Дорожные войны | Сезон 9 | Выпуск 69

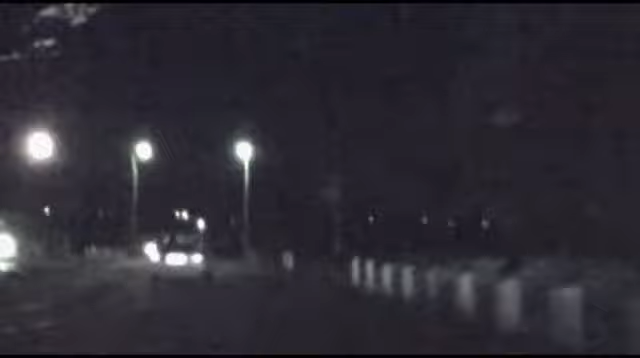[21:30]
Полицейские настигли автомобиль В ответ лихач прибавил скорость Но его быстро прижали к обочине